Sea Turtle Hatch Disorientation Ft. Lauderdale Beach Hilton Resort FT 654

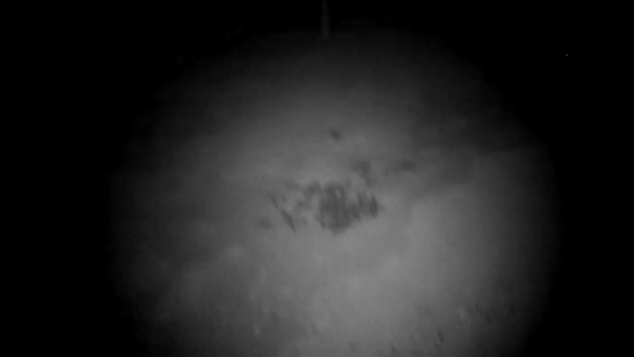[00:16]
Right now we have the boil of hatch-out.
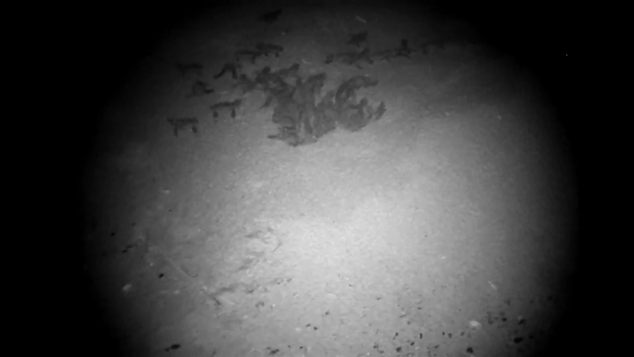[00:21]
Subsequent illumination, FDOT streetlights visible, 30-foot cobra heads, 75-degree shield,
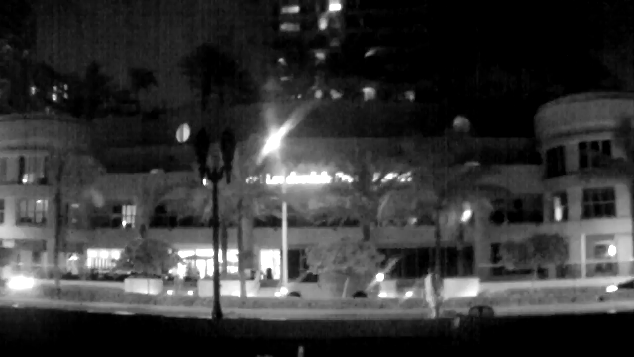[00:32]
Fort Lauderdale Beach Resort, Hilton visible, interior lights downstairs, gift shop visible, interior dwelling lights of Hilton,
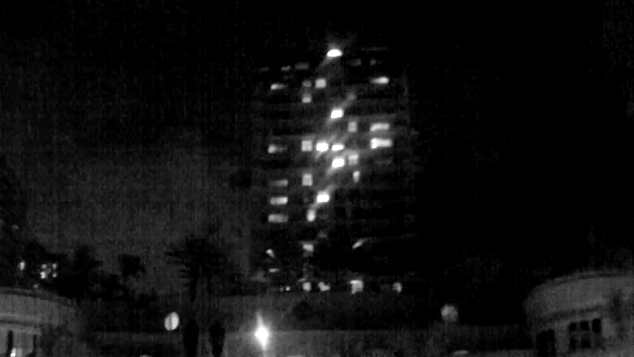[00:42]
upper units visible. So far, one hatchling is coming towards the north-northeast at about a 50-degree angle.
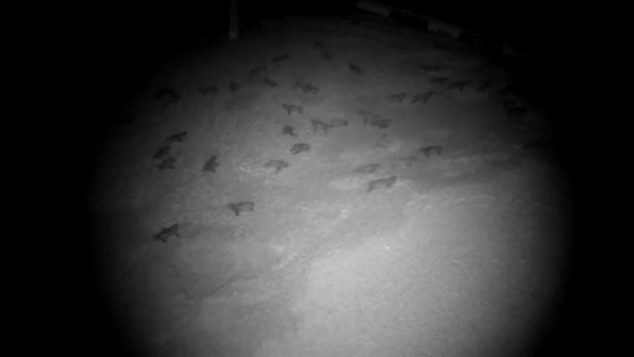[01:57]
FT-654, hatchling past the demarcation line.
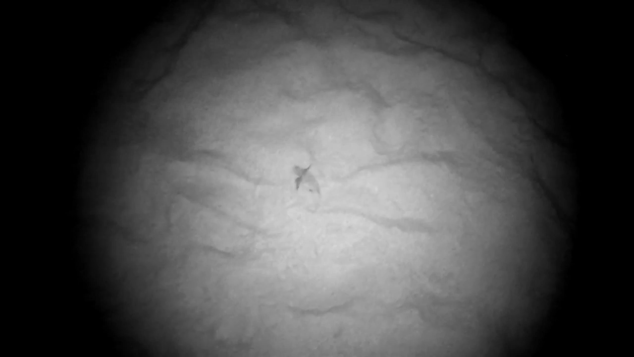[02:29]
Hatchling that was headed north-northeast has went 25 feet from the nest core and is now headed north-bound.